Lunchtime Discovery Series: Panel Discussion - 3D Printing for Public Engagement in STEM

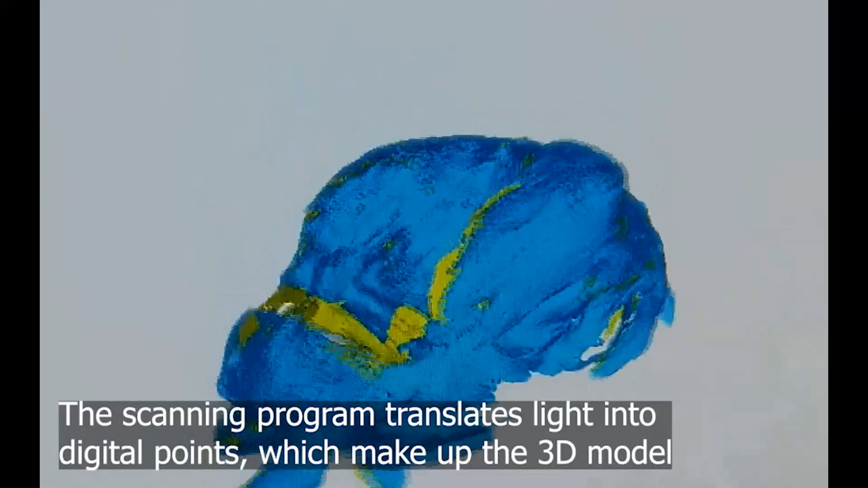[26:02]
You don't want a bunch of yellow spots because that means the model is not yet complete.
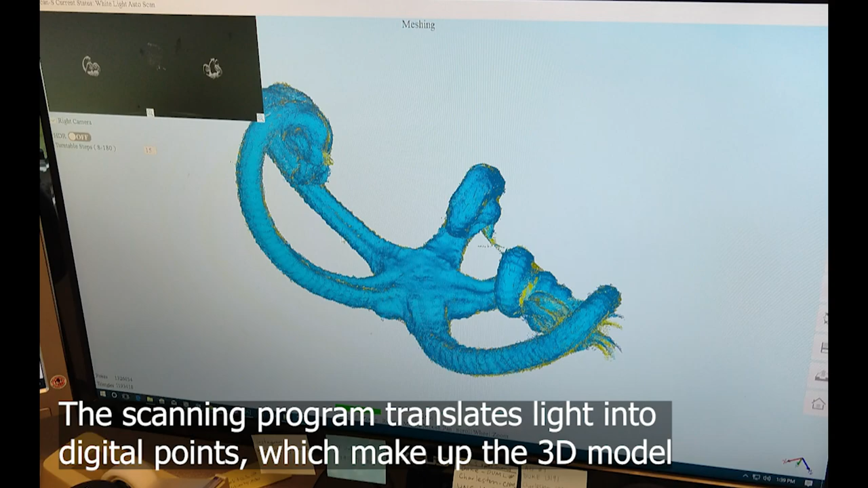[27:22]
The scanning program spits out something like this for a brittle star, and this for a little crab.